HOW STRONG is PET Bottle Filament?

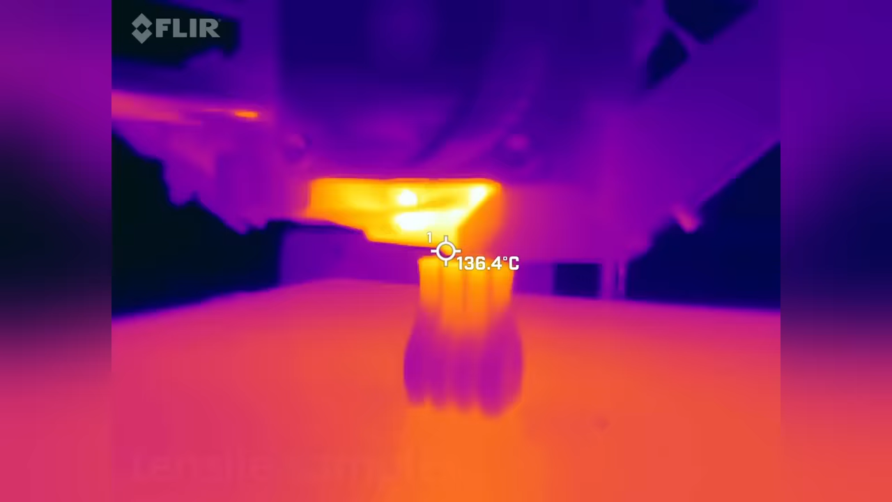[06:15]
On screen: spot 136.4°C
The thin structures on the tensile samples with the low amount of cooling stay hot for quite a
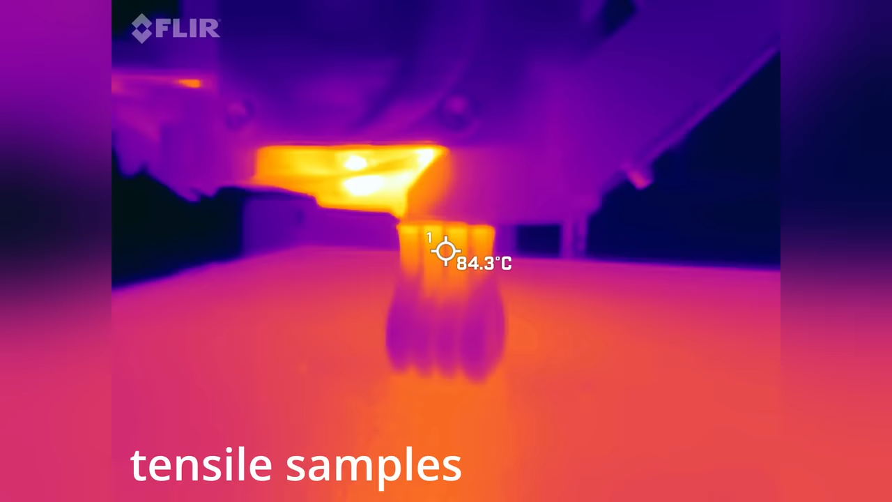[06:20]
On screen: spot 84.3°C
while and therefore gives the material time to crystallize.
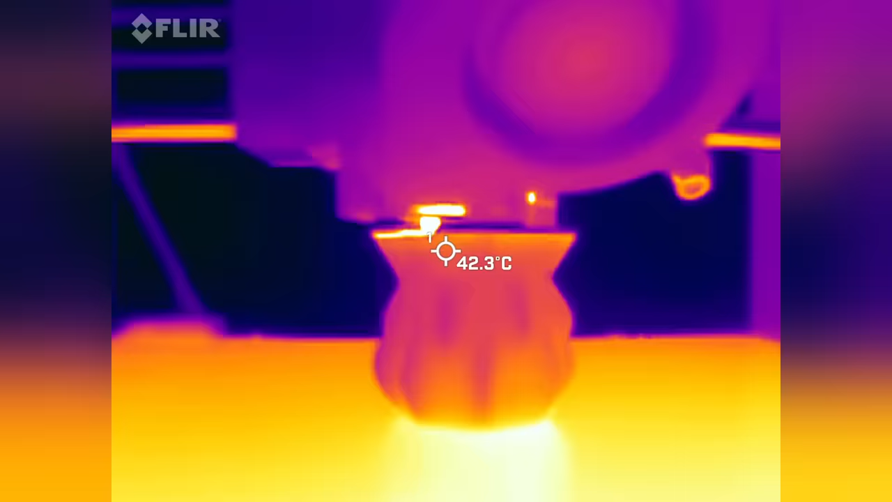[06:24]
On screen: spot 42.3°C
This, of course, depends on the shape of the part and the print settings. PETG is the glycol-modified version of PET,